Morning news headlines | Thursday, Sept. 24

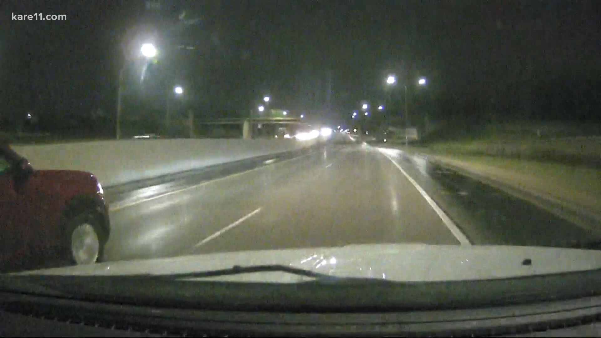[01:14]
A lot to talk about, including rain coming down right as people head out the door. This is a look for mobile 11. It's on the roads. As you can see in that area, some light rain coming down. Yeah, you can see the reflections on the road there.